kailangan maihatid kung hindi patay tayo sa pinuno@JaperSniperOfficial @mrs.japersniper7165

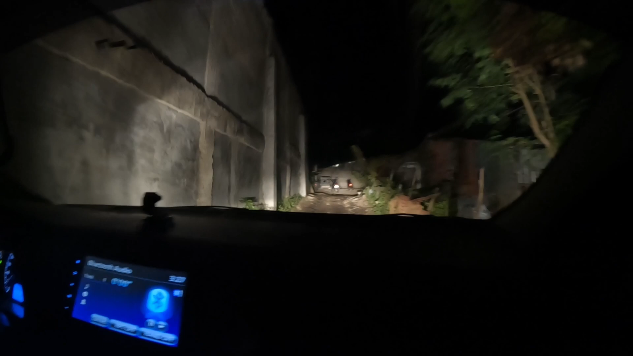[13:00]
Sa tabi ng owner. Guys, dito na tayo. Si Aling Lita. Yung tinatawag niya lagi. Ayun yung bahay.
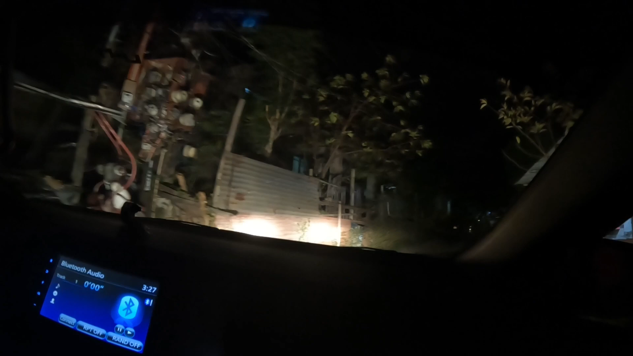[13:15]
Iyan na ang double parking. Patay-tay dyan.
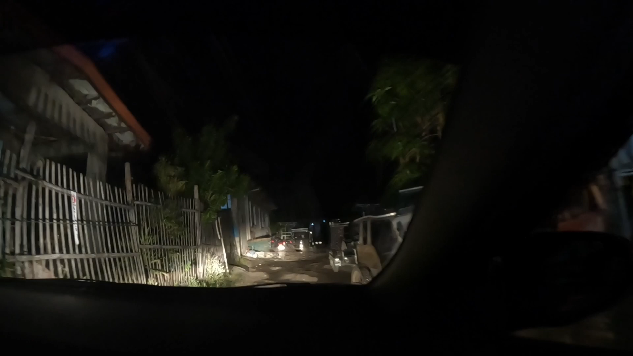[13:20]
Pwede naman doon. Kaso dito kasi pag gabi na. Nandito na yung mga tricycle. Hindi yung ngayon. Ah, malayo pa ba? Doon pa.
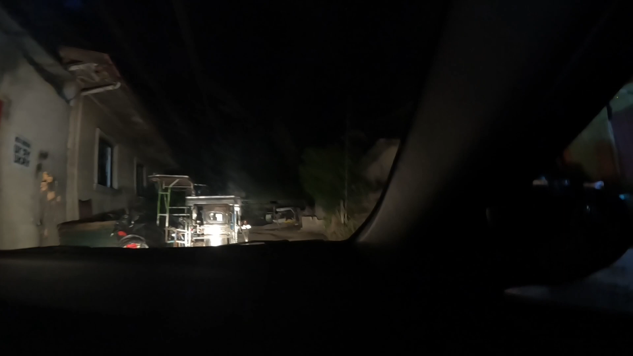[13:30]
May yung kamay mo. Ito po ang obstacle course sa Bukana. Magagaling na driver lang ang mga kadaan dito.
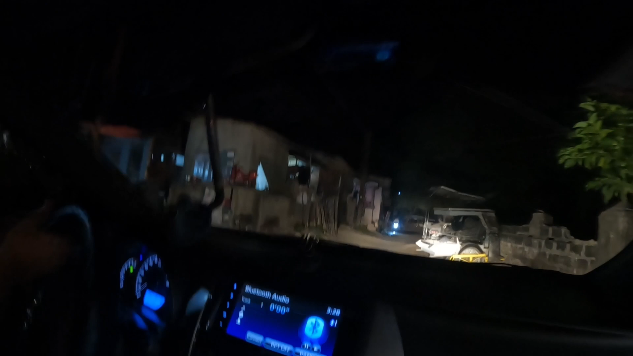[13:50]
Ay, boss!
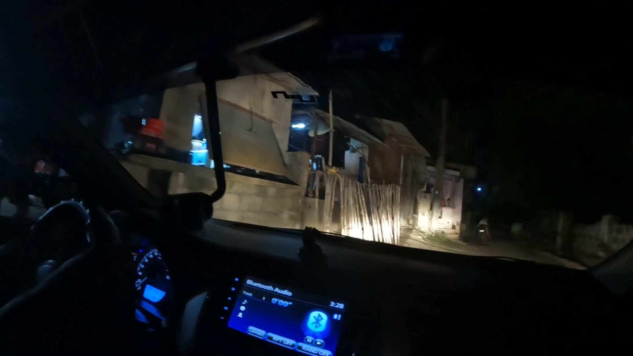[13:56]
Ayan, doon tayo magpa-park.
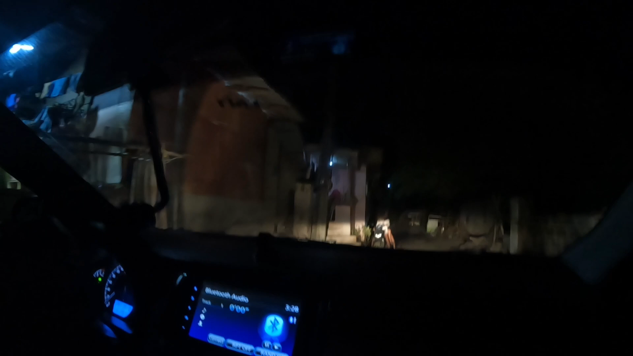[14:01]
Ayan, bahay niya Aling Lita. Pag sumisigaw siya, Lita! Ayos si Aling Lita. Tara!